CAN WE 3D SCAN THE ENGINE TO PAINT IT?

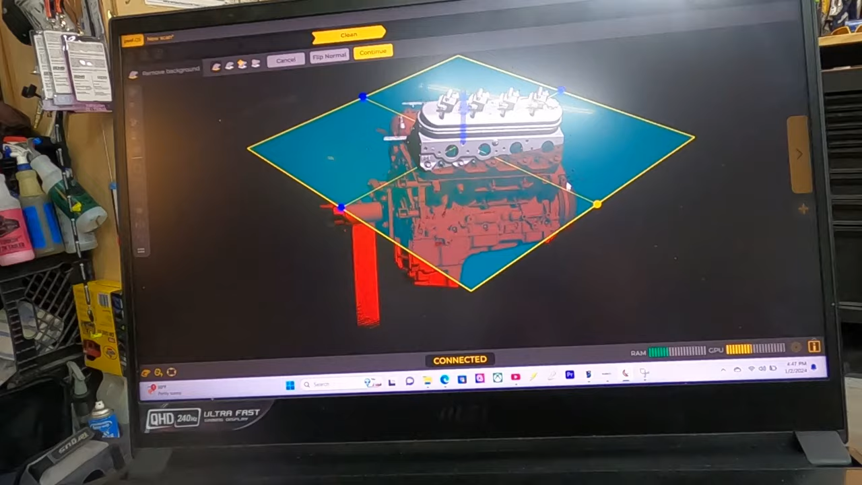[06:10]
You can kind of cut stuff out. Like, we'll probably end up cutting the engine stand out of here.
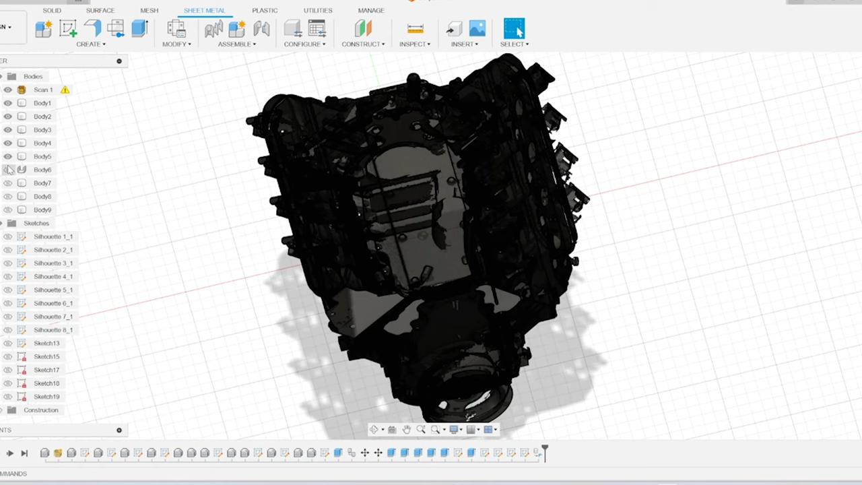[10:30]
So you can see I have the water pump, I have the head, I have the intake already drawn up, and here you already have them in a solid piece.
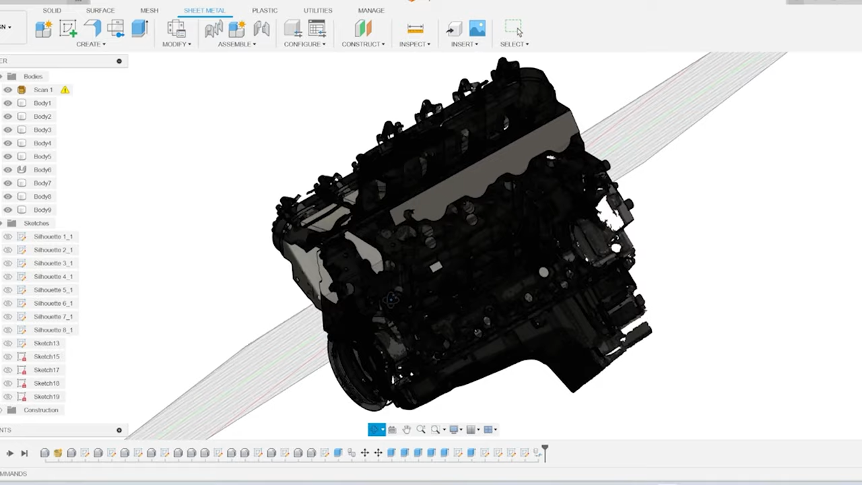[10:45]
but here I bring them to life and you make a solid piece out of them that you actually can 3D print.
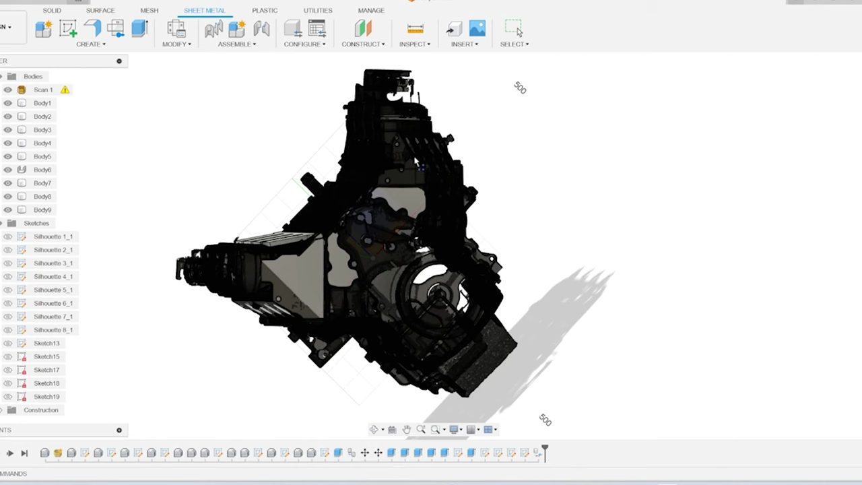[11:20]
So here, once again, we'll take it. We'll do each individual part one at a time. So we got to do the intake.